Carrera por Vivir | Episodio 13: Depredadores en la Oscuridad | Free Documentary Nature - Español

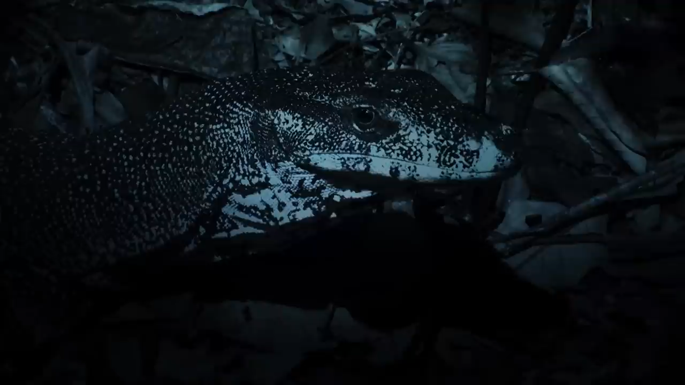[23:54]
Estos lagartos pueden medir más de dos metros y medio. Son rápidos y fuertes.